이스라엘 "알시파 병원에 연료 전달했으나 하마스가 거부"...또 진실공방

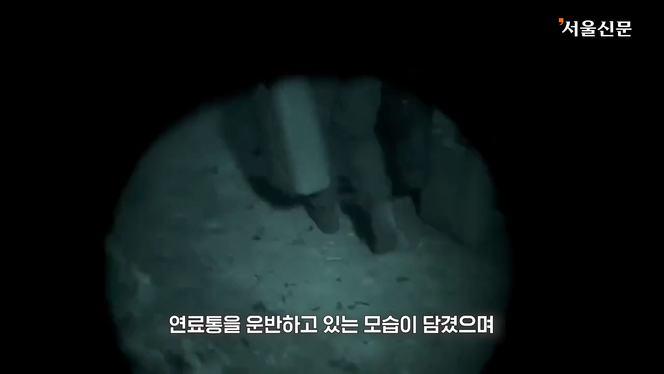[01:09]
영상에서는 이스라엘 병사들이 연료통을 운반하고 있는 모습이 담겼으며 300리터가량의 연료를 병원에 직접 전달하려 했으나 하마스가 이를 막았다고 했습니다.